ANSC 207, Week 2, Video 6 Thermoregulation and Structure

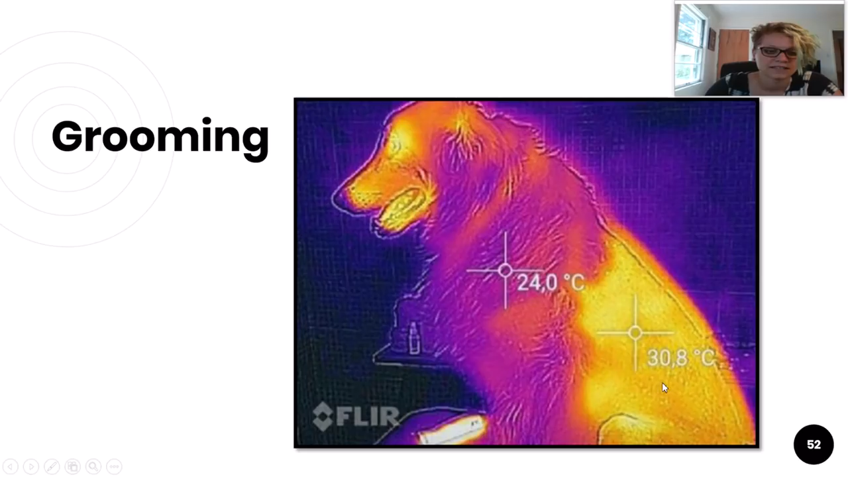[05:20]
As you can see from this thermal image, the shaved portion of the dog's body is actually quite a bit hotter at 30 degrees Celsius than the non-shaved portion, which is 24 degrees Celsius. So shaving dogs is not always necessarily in their best interest.